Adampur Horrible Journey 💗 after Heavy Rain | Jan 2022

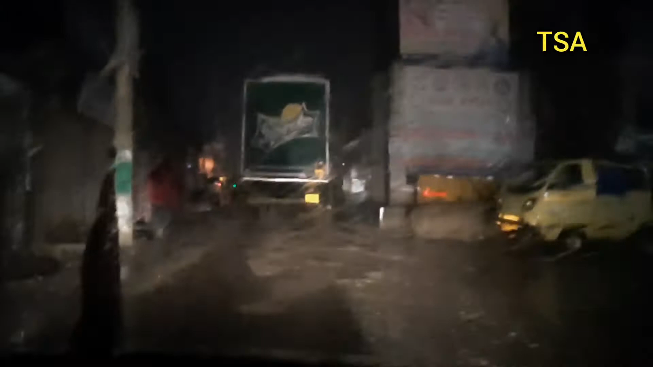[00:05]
ही बुरा हाल है जहां पर सड़क नहीं बनी है और जान लगने शुरू हो गए तो आप देख सकते हो